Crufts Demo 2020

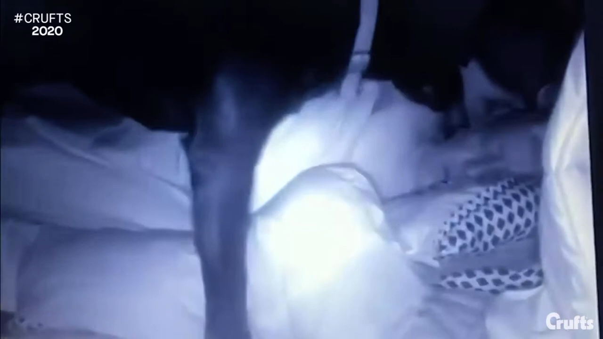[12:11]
So he's jumped on the bed to wake him up. If he didn't wake him up, Jeff could end up in hospital, it's that clear.